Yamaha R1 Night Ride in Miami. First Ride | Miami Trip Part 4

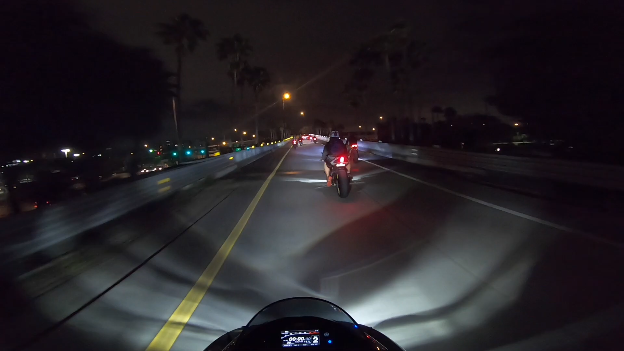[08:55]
oh my gosh this sound is so intoxicating bro jeez i love this sound
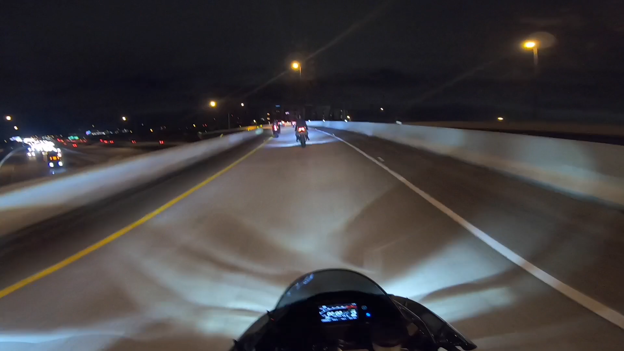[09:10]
it's pretty light too it's actually very light the headlights are freaking amazing holy shoot i can see like everything now my arm position i do feel more pressure on my palms than anything like my palms on my hands here like with my thumb and the fatty part of your